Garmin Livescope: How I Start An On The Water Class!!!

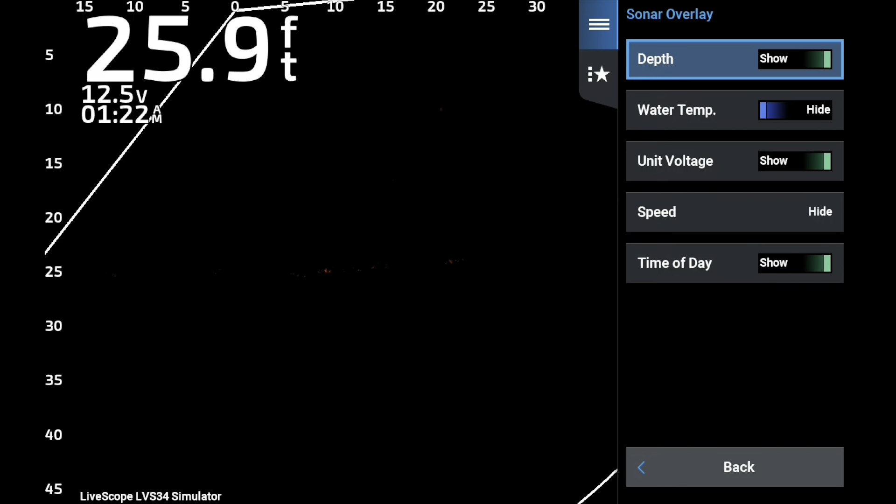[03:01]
On screen: depth 25.9 ft
left side of the screen and see where the bottom meets uh this those numbers and it's very easy to tell depth but also it just doesn't crowd up the screen um i will use water temperature but usually
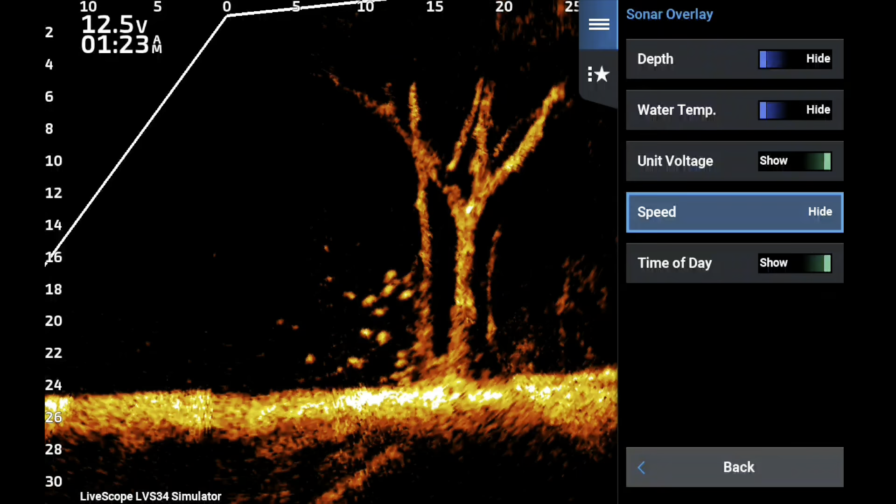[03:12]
what i have is i have my water temperature set on the unit at the console so i don't worry about that um i like my voltage and time of the day those are the ones i really really really like now
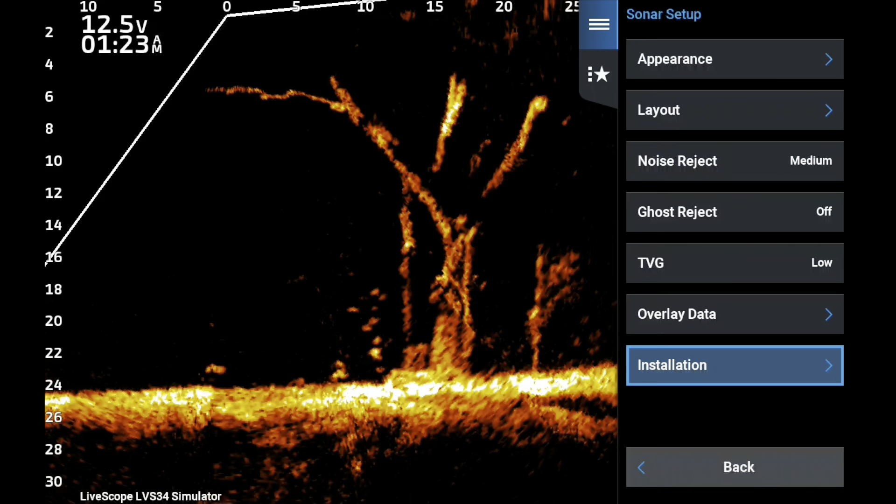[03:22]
i want to go into the installation menu right here and talk about a couple things one of the ways most important things is seeing your bait
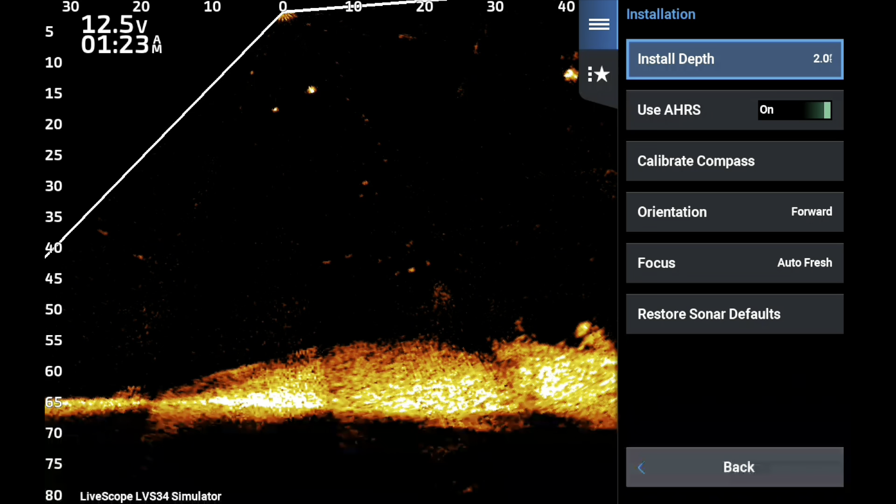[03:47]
slides the screen down and allows you to
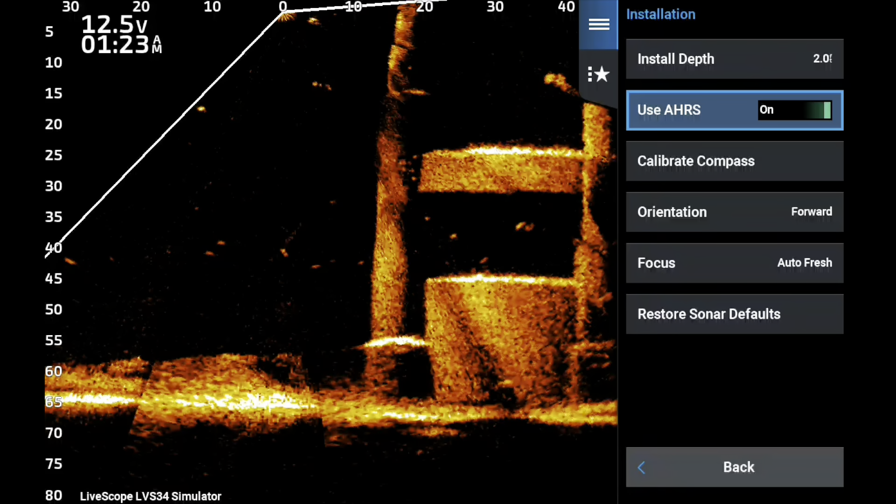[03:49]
see that splash in that 20 zero to 25 foot range a little bit better um i
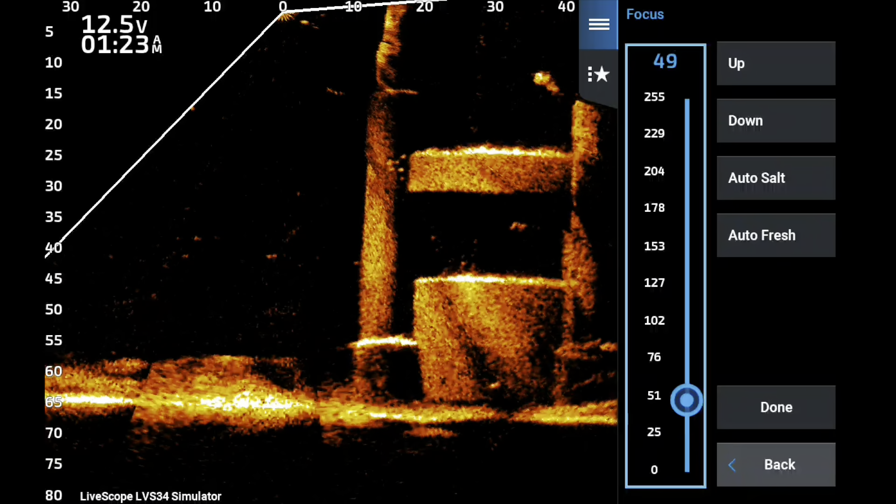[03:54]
always set my focus manually i've only had one client ever where the auto was
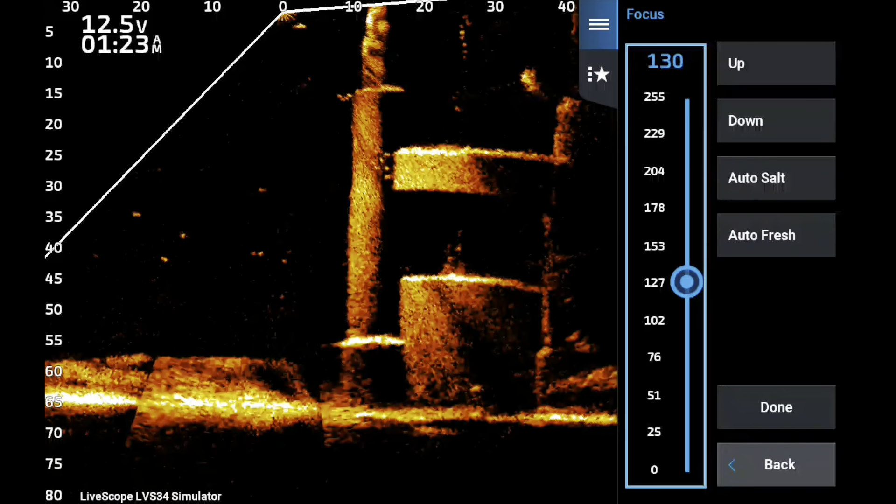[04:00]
perfect mine on this unit is about 143 i know that because i have it wrote down
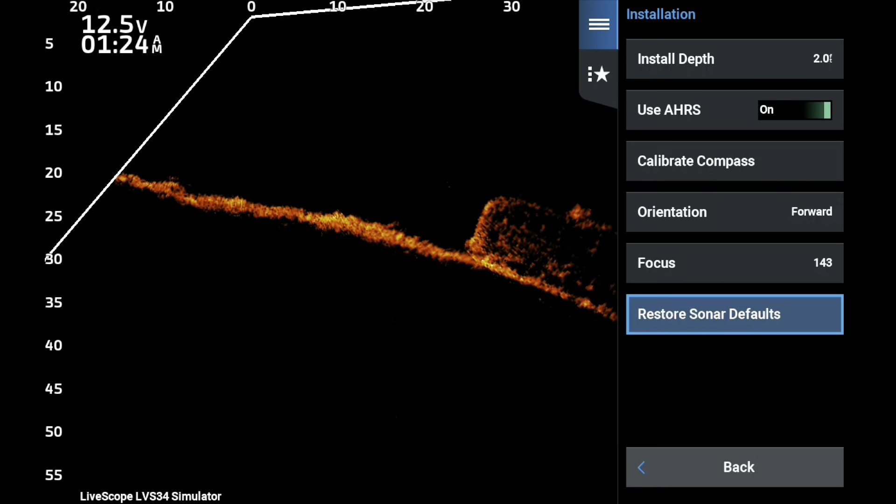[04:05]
and that is how i start my classes right